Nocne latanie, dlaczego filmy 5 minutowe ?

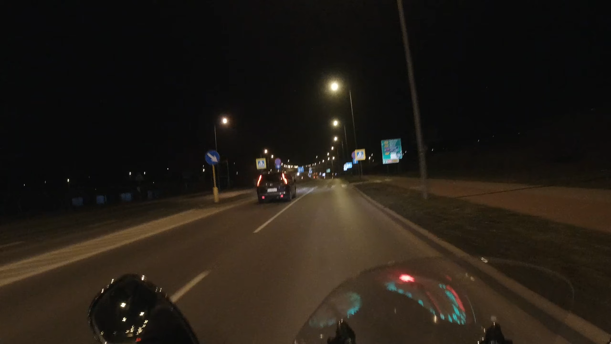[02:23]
Tak, kolejny zawodnik. Miasto budzi się.
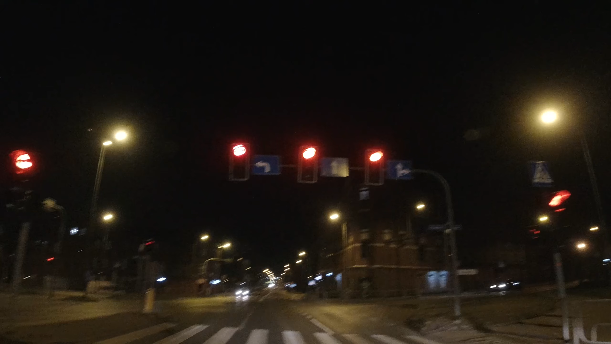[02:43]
Na na na na na na. I ty dobrze o ty wiesz. Bo jechał opak.
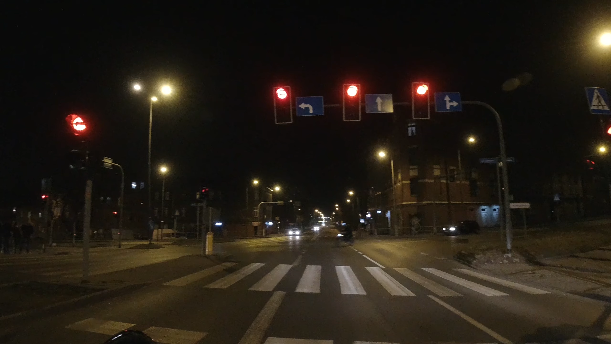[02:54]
Też ten swój człowiek. Sanktuarium bla bla bla. Dobra, tu kojarzę drogę coś.
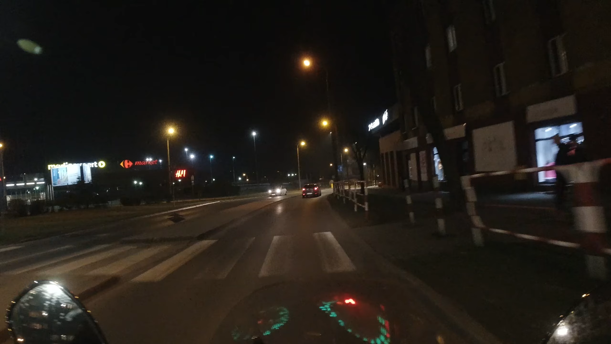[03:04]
Dalej jest Kaufland, będzie drugi. Kaufland na Kauflandzie. A tam pały jechały.
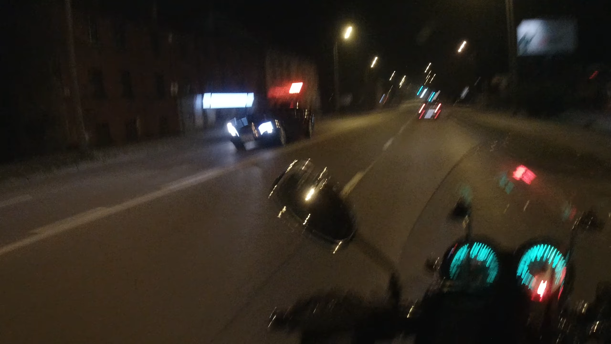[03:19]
Trzeba patrzeć, czy nie zawrócą. Ale ja pierdzielam, ja teraz skręcam w lewo. Po to, żeby nie jechać proste.
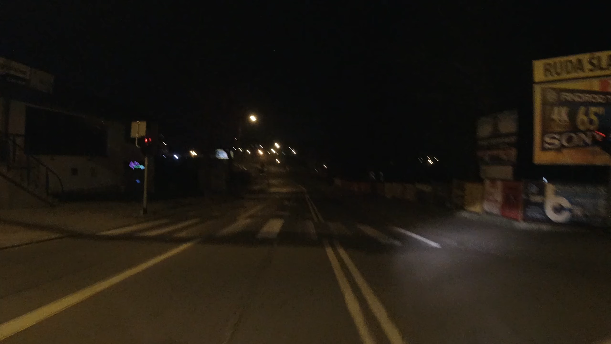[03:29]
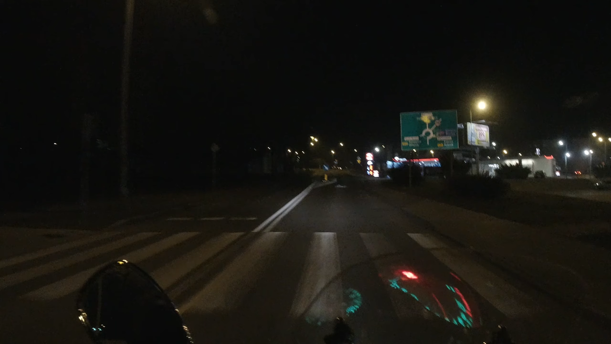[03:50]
I wspomniany Kaufland, ha. Da się kierować do domu, chcąc, nie chcąc.